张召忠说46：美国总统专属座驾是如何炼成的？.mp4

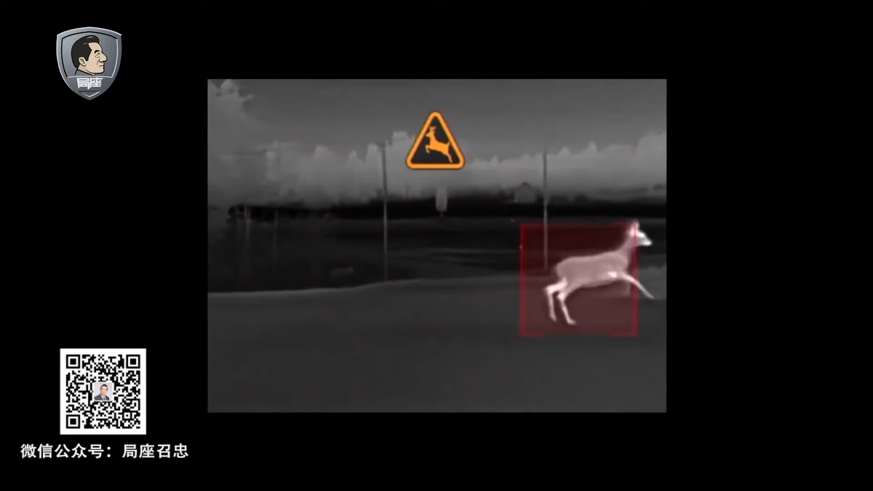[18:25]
卡迪拉克大灯辐射的这个区域有些个小动物你是看不着我开车晚上特